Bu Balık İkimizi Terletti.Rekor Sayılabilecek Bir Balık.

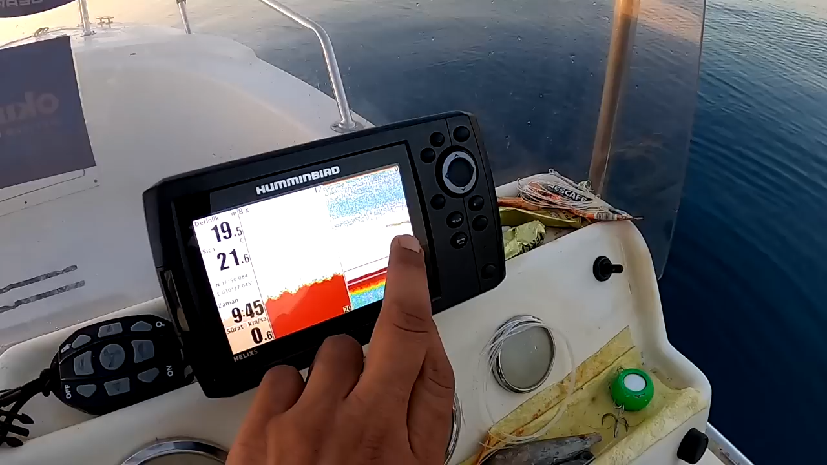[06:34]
On screen: depth 19.5 m
Bakın arkadaşlar. Baba 10 metrede. Gitti mi? Bu sefer gitti. He? Bu sefer gitti.